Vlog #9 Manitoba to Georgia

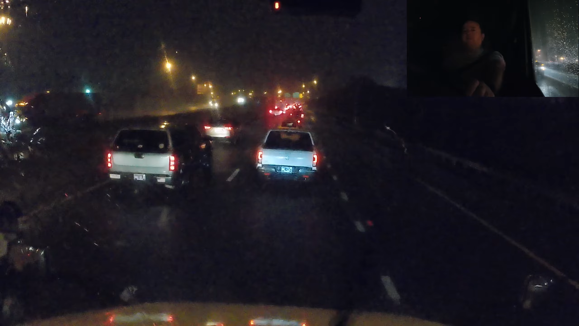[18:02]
and got a lot to see around here guys, so we'll be back later. Six o'clock in the morning, and I'm still about five miles from Nashville, and this is what we've got. I left early to try and beat this, obviously not early enough.
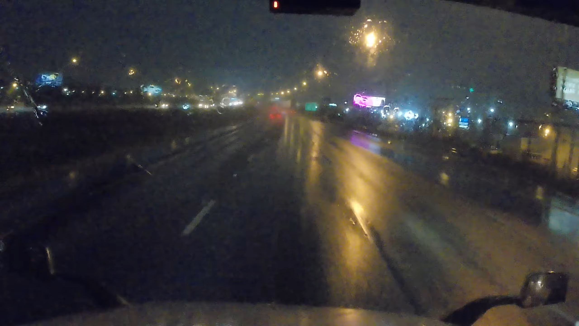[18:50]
We're not going to get a very good view this morning, the weather, it's dark. But, Nashville is actually just over there to the right. Unfortunately, because of the weather, there's very little we can see.